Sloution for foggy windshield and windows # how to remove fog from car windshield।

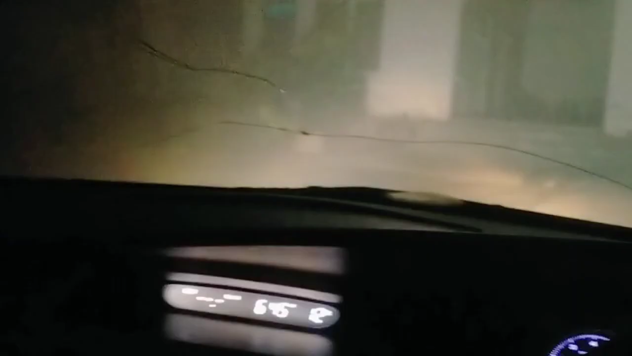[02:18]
कोहरा जम हुआ है चारो तरफ बेहसाब कोहरा है अगर जानकारी